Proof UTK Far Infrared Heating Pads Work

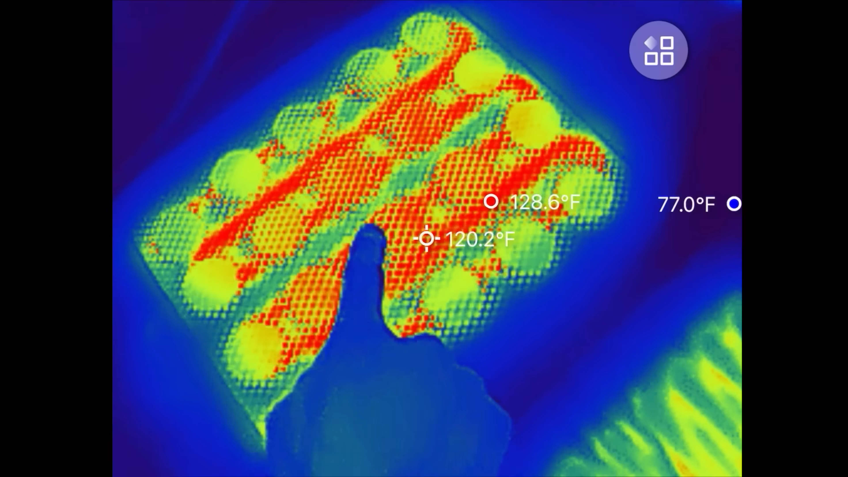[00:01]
On screen: spot 120.2°F, max 128.6°F
This is the UTK Far Infrared Heating Wrap.
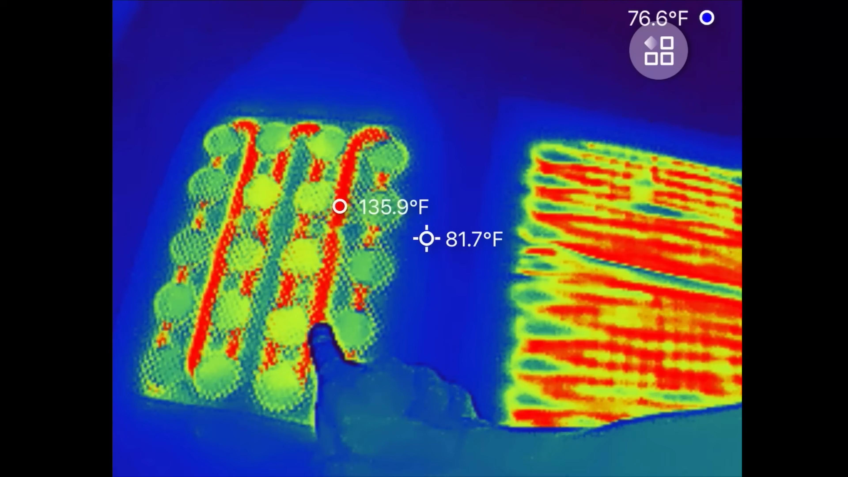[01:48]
On screen: spot 81.7°F, max 135.9°F, min 76.6°F
The left is the UTK heater. I've set it for 125 degrees Fahrenheit.
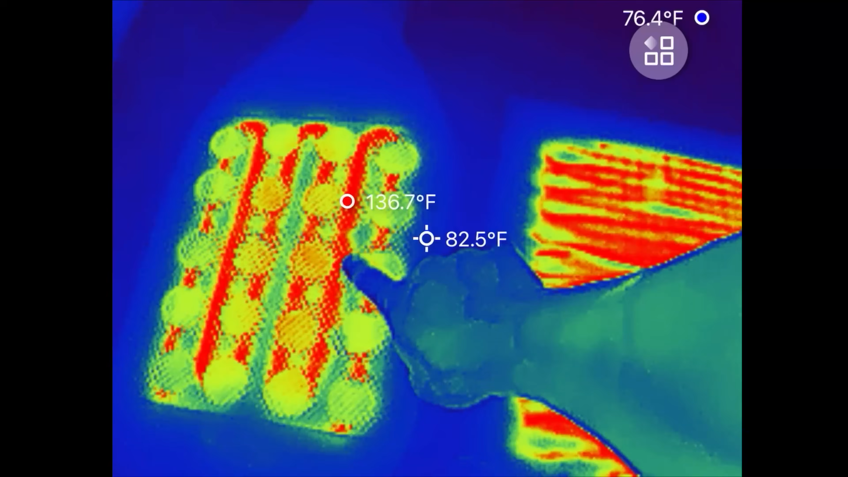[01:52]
The heater elements is reaching 136 and the stone may require up to half an hour of heat up time.
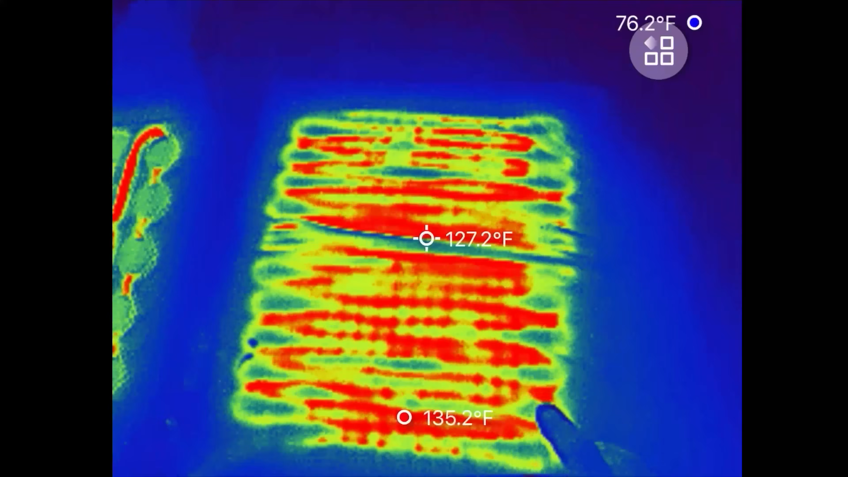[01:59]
On screen: spot 127.2°F
And right now it's only about 107 degrees Fahrenheit.
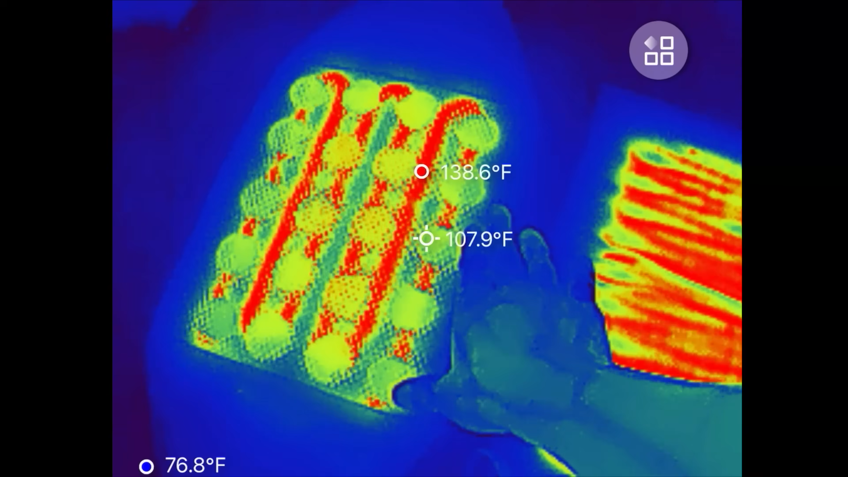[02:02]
On screen: spot 107.9°F, max 138.6°F
So we'll wait for this to heat up first. The typical heating pad, it's reached about 135 Fahrenheit. And there are a lot of concentrated heat lines. It feels very hot to the touch. Whereas on the UTK one, you can't really touch the heat lines underneath unless you really dig in there and touch them. If you just apply it on the surface, you only touch the stones. So you would feel whatever that's radiated from these stones.
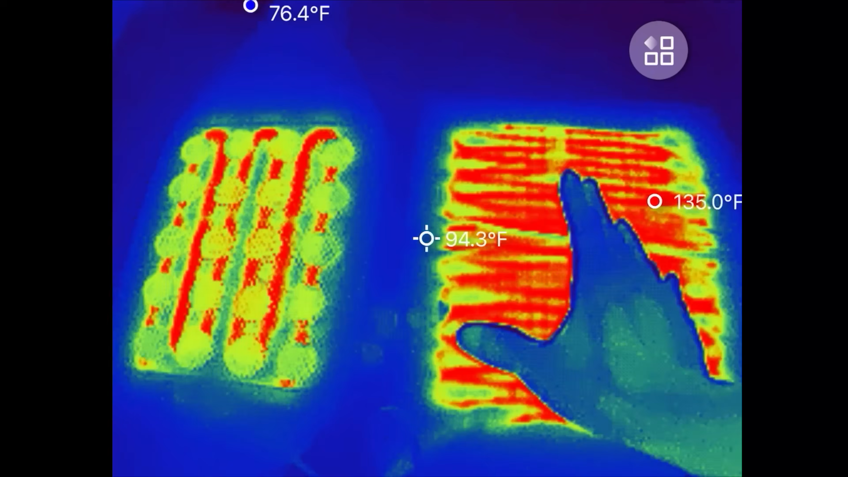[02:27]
On screen: spot 94.3°F, max 135.0°F
It's a bit of a different type of heating technology.
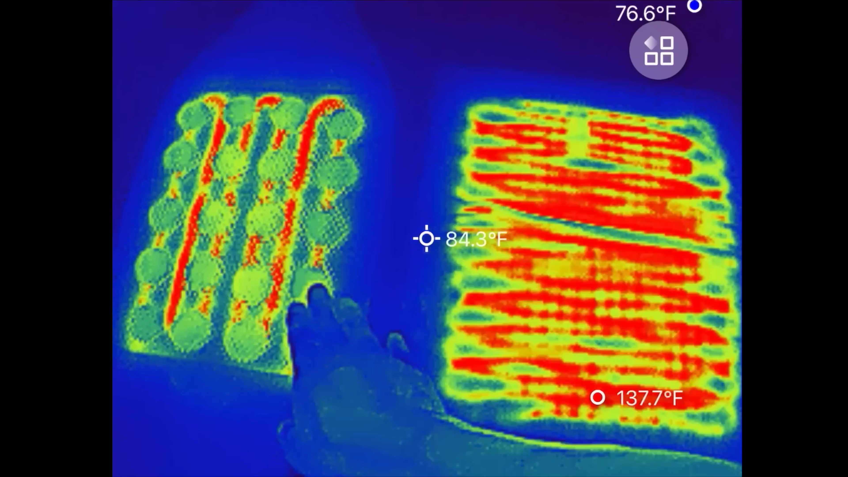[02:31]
On screen: spot 84.3°F, max 137.7°F
This one is kind of more indirect and it's re-radiating from these little pebbles of stones. I decided to wet four t-shirts and wring them out to simulate multiple layers of skin.
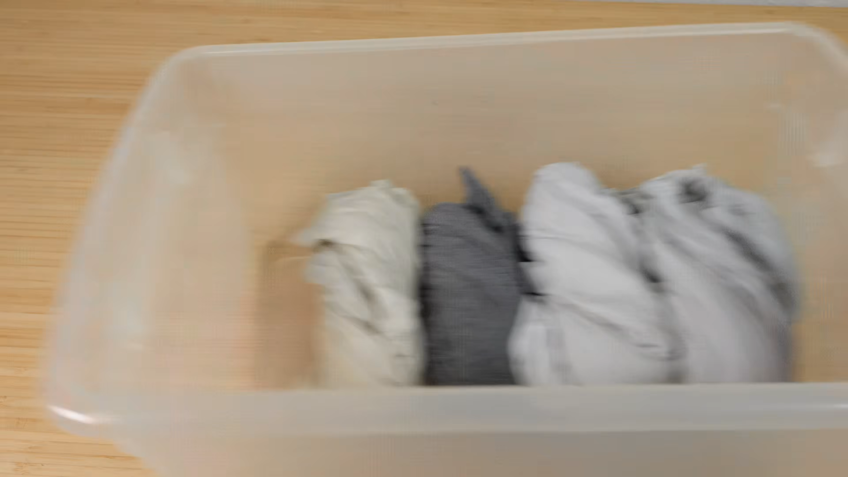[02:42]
I have four t-shirts on top of each other right now. They're all completely unheated.
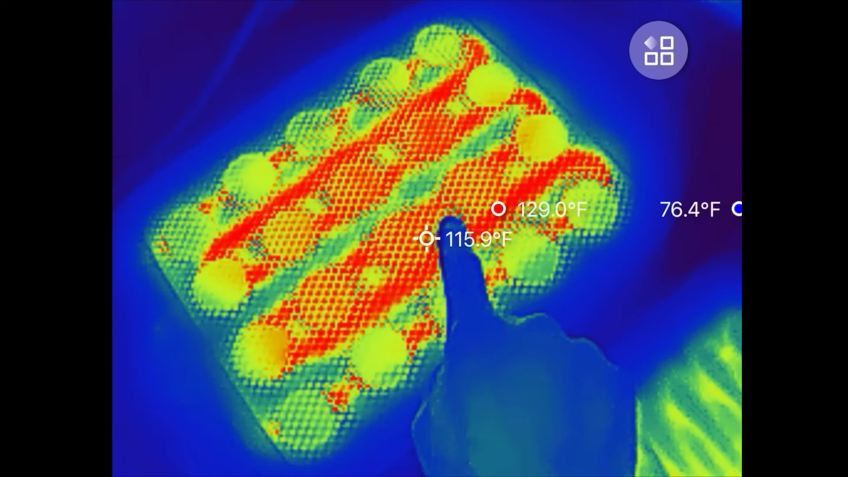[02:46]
On screen: spot 115.9°F, max 129.0°F
I just noticed that the center six stones are hotter than the perimeter ones.
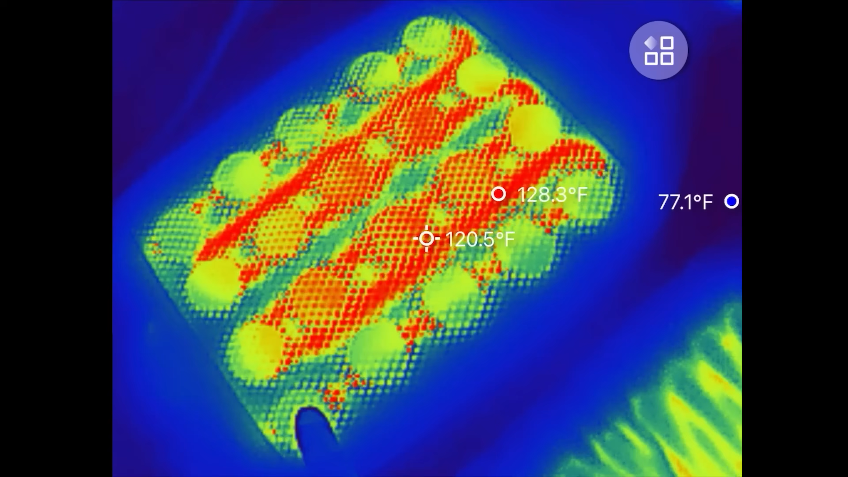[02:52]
It makes sense because there's heating wires surrounding it versus the perimeter one, where the outside here is not heating the stones. So the center one is 116 degrees Fahrenheit.
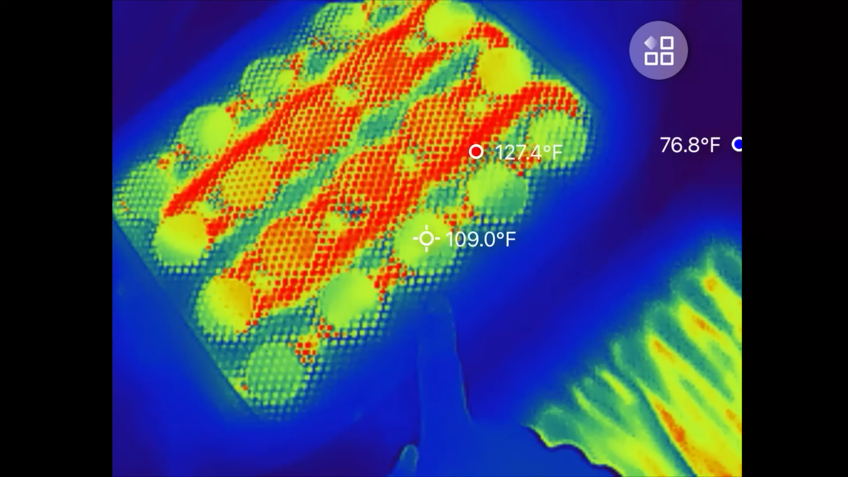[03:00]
On screen: spot 109.0°F, max 127.4°F
The outer ones, it's a little bit cooler at 109 degrees Fahrenheit.
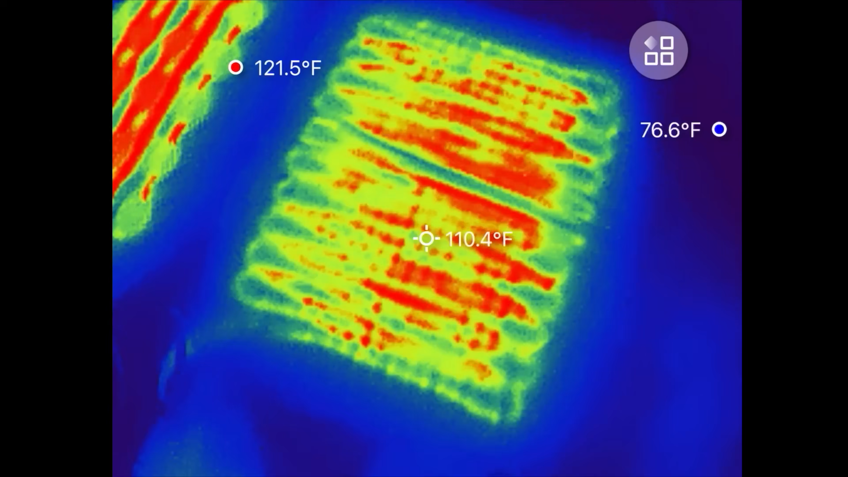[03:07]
On screen: spot 110.4°F, max 121.5°F, min 76.6°F
This is somewhat equivalent in temperature, around 120 degrees Fahrenheit.